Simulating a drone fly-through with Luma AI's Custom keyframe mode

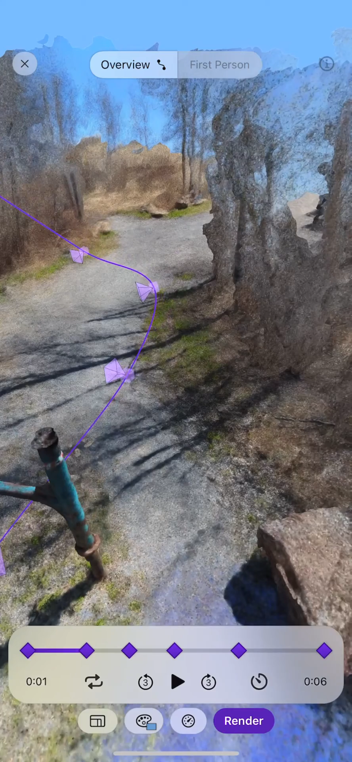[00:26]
You can see its angle and the how it will fly through the the Nerf scene.